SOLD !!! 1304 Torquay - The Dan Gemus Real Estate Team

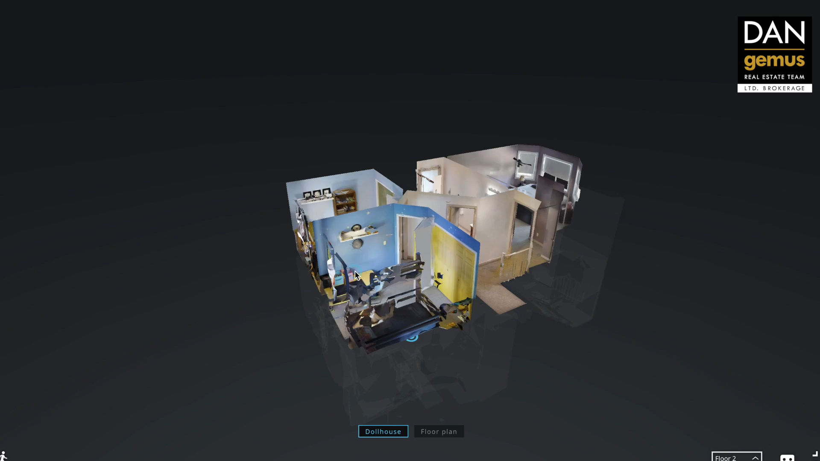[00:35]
on each floor you can access this from your cell phone your tablet or your computer let's take a look inside